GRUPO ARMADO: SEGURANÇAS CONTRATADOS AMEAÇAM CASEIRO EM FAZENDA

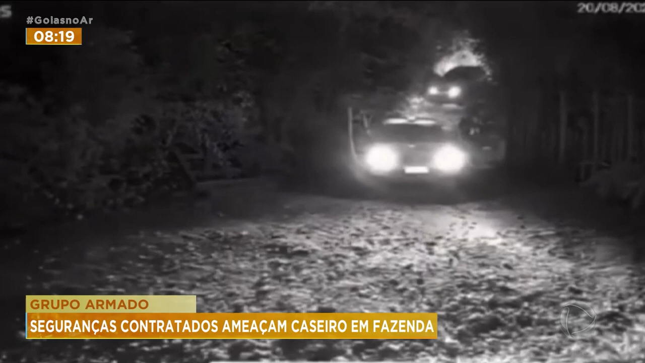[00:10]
Era domingo, seis horas da manhã, quando os dois carros, que tinham até giroflex, chegam à propriedade. De um dos veículos descem três homens.
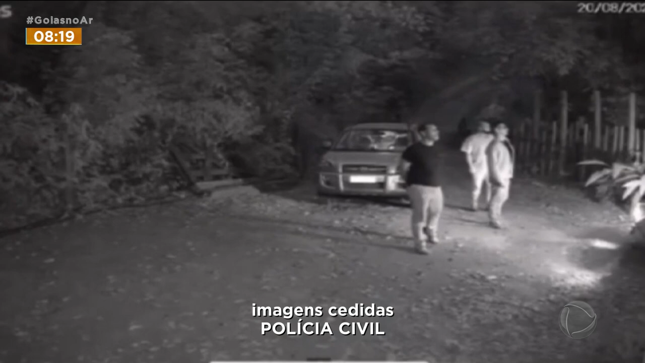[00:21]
Um deles está armado e passa o revólver para o outro colega, que coloca na cintura. Segundo a Polícia Civil, eles foram até lá se passando por policiais e disseram para os caseiros que estavam no local para cumprir o mandado de reintegração de posse.